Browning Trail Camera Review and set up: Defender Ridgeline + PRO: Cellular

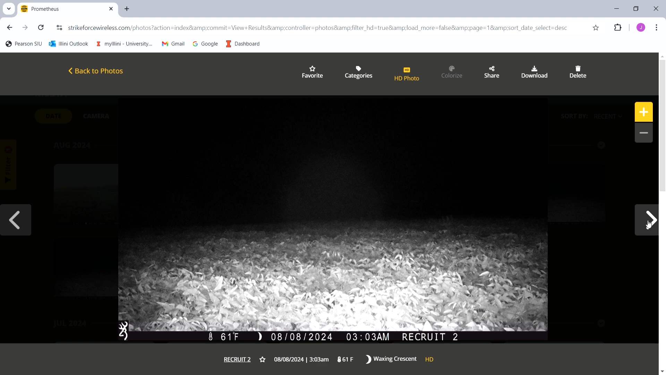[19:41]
There's a buck out in the bean field. So at night, you're not going to get as far of a reach with the IR sensor, but you can set it. I have it set for as far out as it'll go. Here's a nighttime HD shot with a deer right up in the camera.
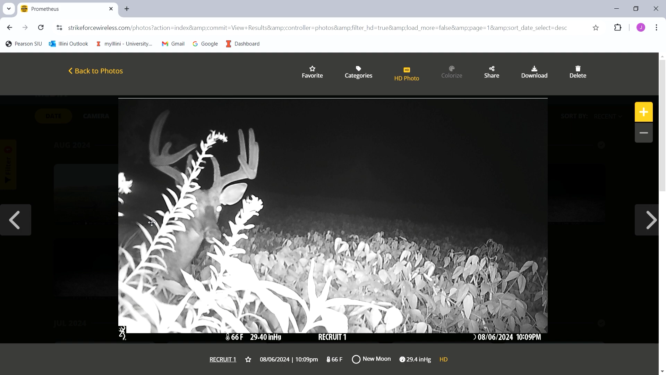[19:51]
So you can kind of get a good idea of your picture quality you're going to get. Here's a deer that's a little further out there during the day.